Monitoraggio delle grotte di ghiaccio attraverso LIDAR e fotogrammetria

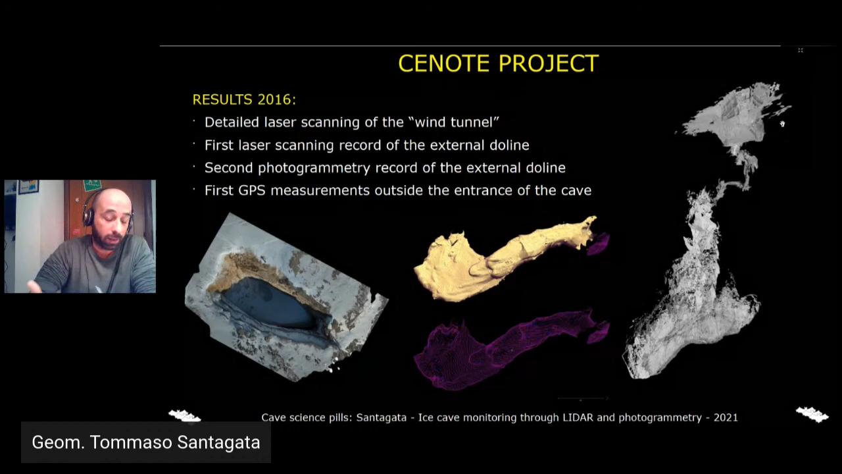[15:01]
ottenere delle misure ad alta precisione e questi chiodi appunto li utilizzeremo anche in futuro per verificare le variazioni altimetriche anche all'esterno della dolina nel 2018 invece come dicevo prima siamo riusciti solamente a scansionare poche destine di metri di dislivello di grotta però nel corso di questa spedizione abbiamo anche utilizzato per la prima volta un laser scanner molto piccolo molto compatto che
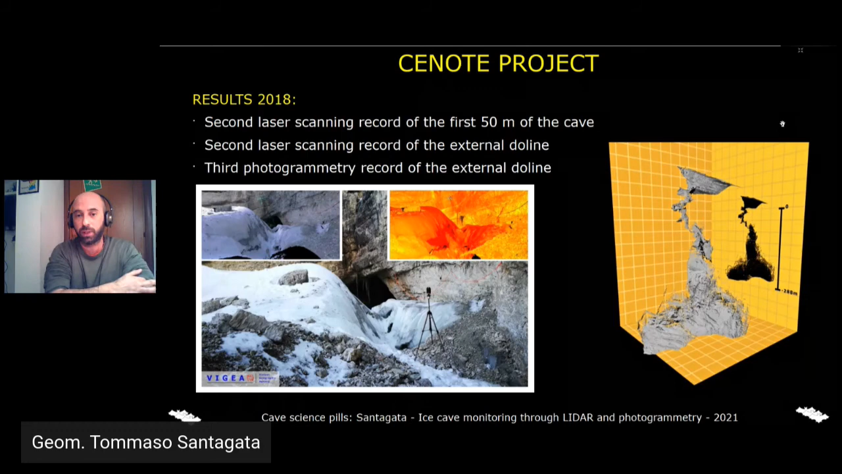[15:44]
non avevamo ancora utilizzato sul ghiaccio non avevamo mai testato sul ghiaccio e ci ha permesso di ottenere dei dati molto interessanti quindi è stata sicuramente una spedizione molto utile anche se appunto non siamo riusciti a fare quello che volevamo andiamo quindi a vedere quali sono i tipi di confronti che siamo in grado di fare ora anche se siamo comunque all'inizio di questo progetto di monitoraggio però abbiamo già dei dati che ci permettono di fare dei primi confronti innanzitutto per quanto riguarda la fotogrammetria
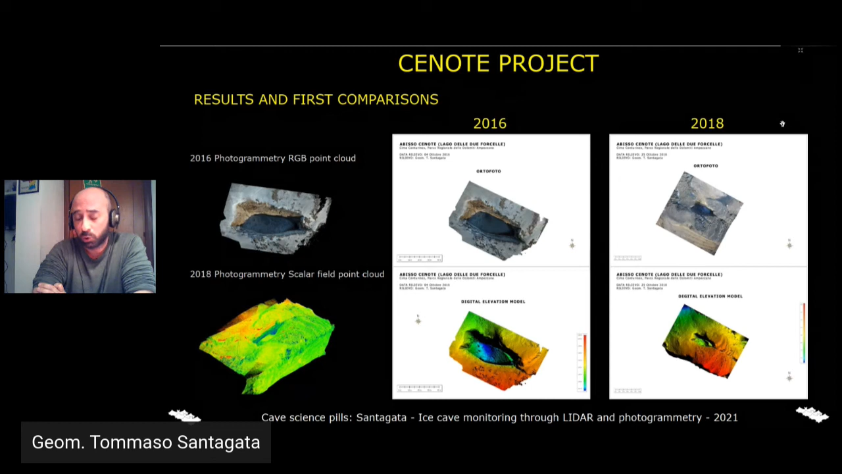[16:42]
perché si tratta di una dolina di crollo caratterizzata soprattutto nella parte a ovest da dei massi molto instabili quindi è abbastanza normale aspettarsi che dal 2016 al 2018 ci siano